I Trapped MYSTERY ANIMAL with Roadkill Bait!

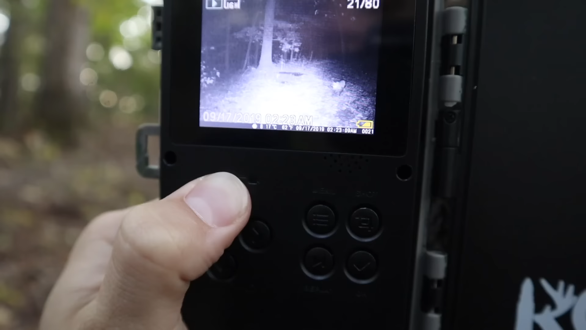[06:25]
here this will be a good video if he's still here there he is gosh
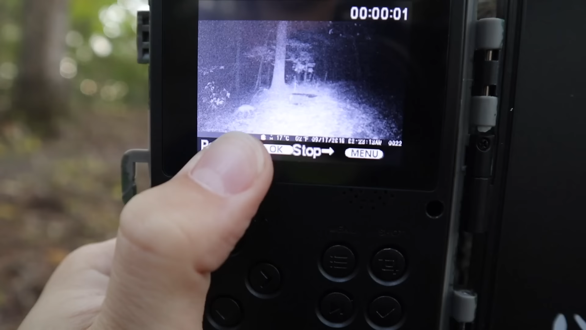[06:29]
almighty man he just keeps circling around the trap man he's so
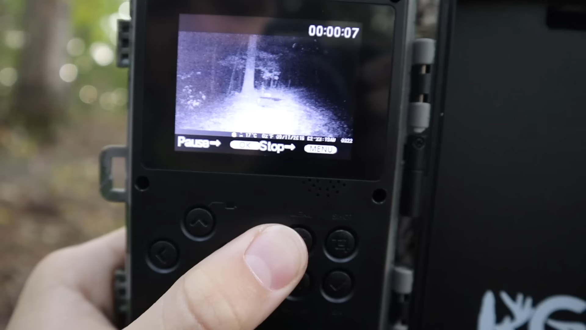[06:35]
catchable he's so catchable come on oh